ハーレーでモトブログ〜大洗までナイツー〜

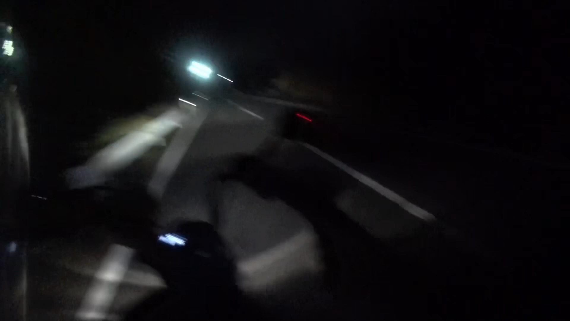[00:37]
昨日も乗ったんですけどね昨日より暖かいどうしたの?
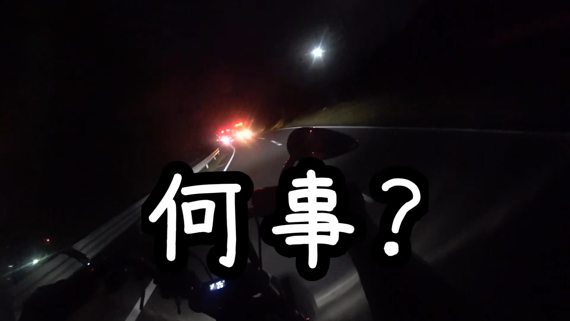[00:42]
冬?冬?冬?冬?消防車
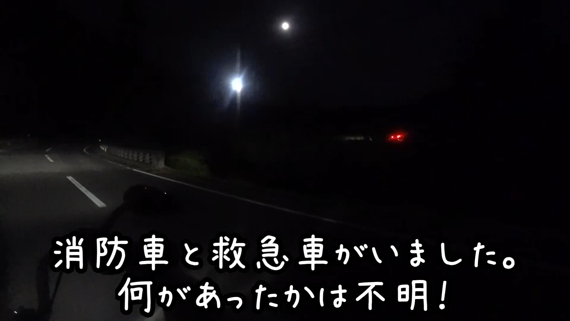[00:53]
救急車が入ってきてねびっくりした暗いところにあんま光がぶっこいると火事じゃなさそうだね火事なのかな?見えねえやで今日は陰陽の行かないでこっち行こう
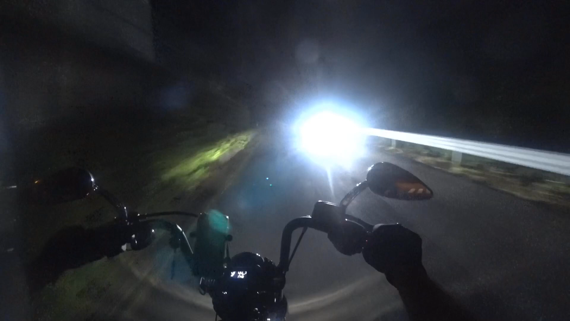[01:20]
眩しいやっぱこれ山の中虫がすごい
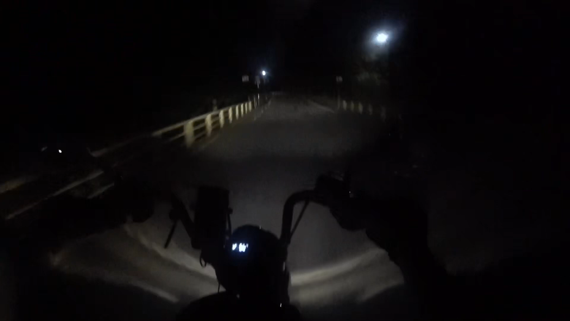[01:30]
いやー調子いいバイクいやーどうしたの?この際だから海の方まで行っちゃおうかな山があるんだけど街中走りたいって夜は虫が多くて今の時間明日は気持ちいいわ昼間走ってるより全然いいわ
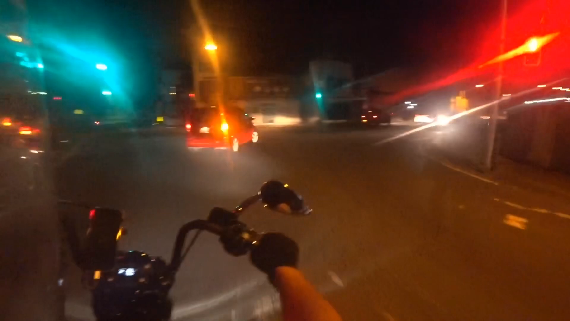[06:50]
車の方よりバイクの方が完全に速い超近く感じでなここここがあれ開門橋開門橋開門橋こっちから来たの初めてか初めてじゃねえな初めて置いちゃダメだよね
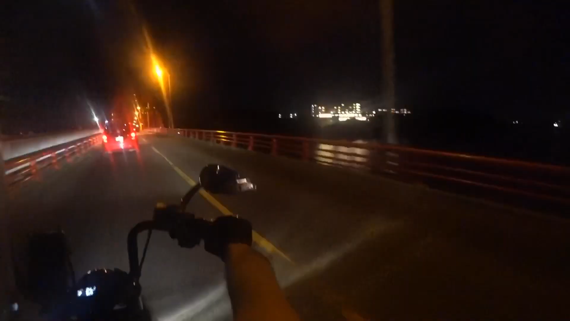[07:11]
いやーなんか神秘的な感じだね担保の宿が綺麗だねこっち止まりだよこの左側の止まりに近すぎだろうってな
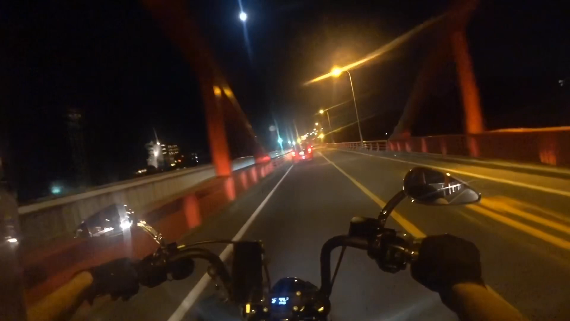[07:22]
アクアワールドの隣なんか霧がすごそうな気がするんですけど一回止まってるんだよな何やってんの?何やってんの?止まんないとダメだよこれ真っ暗になっちゃったやつからね今の時間は流用じゃなかったような気がするんだよな